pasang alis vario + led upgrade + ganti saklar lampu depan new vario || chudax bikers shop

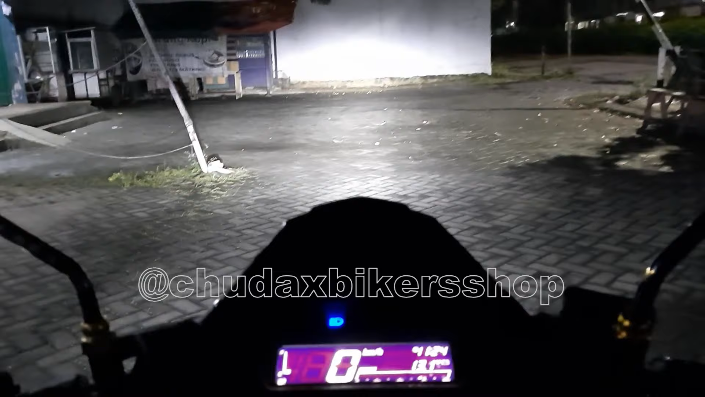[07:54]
supaya membuktikan kalau output lampu utama itu nggak silau ke atas, jadi nggak ngarah ke mata ya, tapi ngarahnya ke jalan tetap.
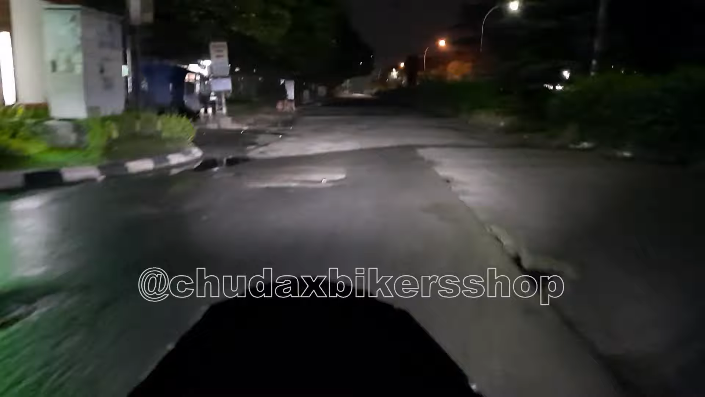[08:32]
Oke, ini kita tes muter-muter. Ini jalanannya basah ya. Jalanan basah, kondisi lampu jalannya ya seperti biasa. Hasil outputnya masih tetap cakep. Fokusnya juga tetap bagus ya di jalan ya. Dia nggak nyebar kemana-mana.
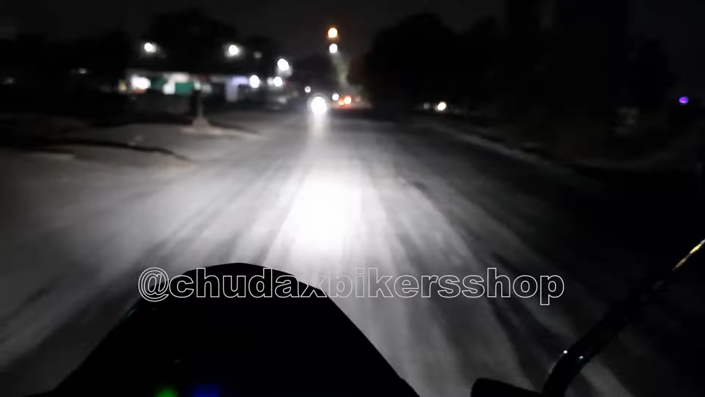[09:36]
Oke, sekarang kita tes di jalanan yang relatif kering dan lumayan gelap walaupun ada lampu jalannya ya, lampu jalannya oranye.
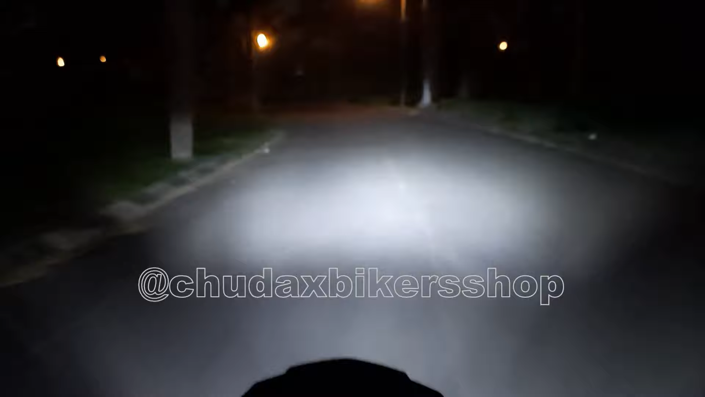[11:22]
Nah, ini kalau kalian lihat hasil outputnya fokus di tengah untuk high beamnya, tapi bisa sampai jauh sekali cahayanya. Untuk lampu dekatnya dia agak sedikit menyebar, tapi tetap sesuai dengan standarnya ya. Kalau itu reflektor standar memang titiknya seperti itu, hanya kita pertebal sedikit saja untuk hasil outputnya, guys.